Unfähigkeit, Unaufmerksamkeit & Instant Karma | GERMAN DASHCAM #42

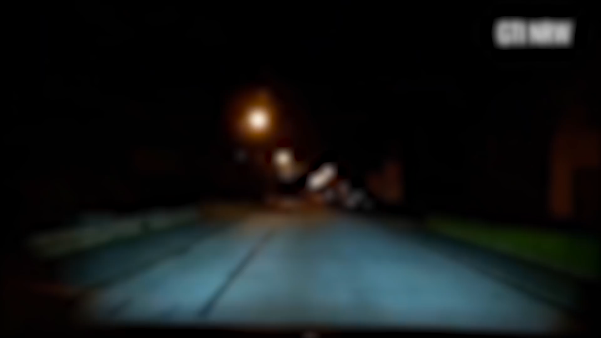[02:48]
Nee, da parkt nix, da kommt was angerollt.
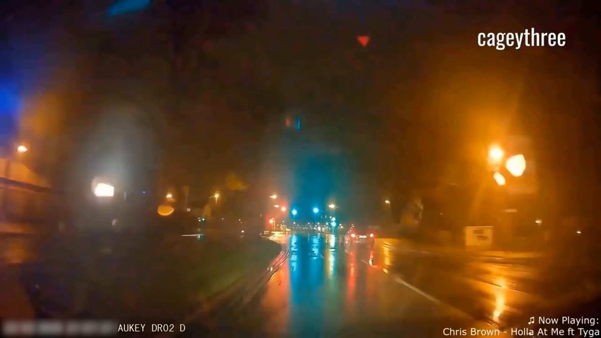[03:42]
In den Köpfen der Leute so. Ey, wenn wir jetzt loslaufen, überfährt er uns vielleicht noch.
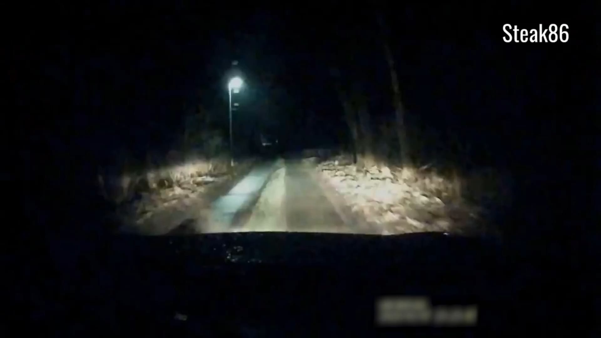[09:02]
Das sind zwar keine Rinder, Alter, weil ich da zu den Autos geguckt hab.